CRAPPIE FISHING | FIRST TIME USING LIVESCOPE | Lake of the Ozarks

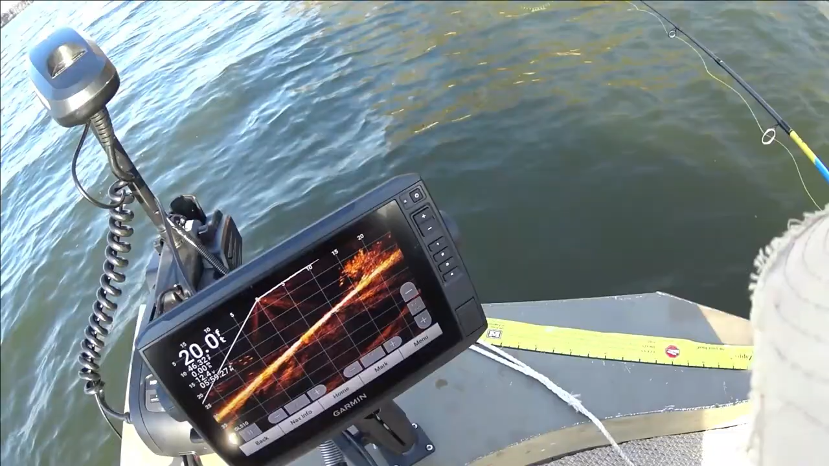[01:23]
On screen: depth 20.0 ft
little bit of a brush pile you think yeah and then uh but a school of smaller fish on it yeah fish crappie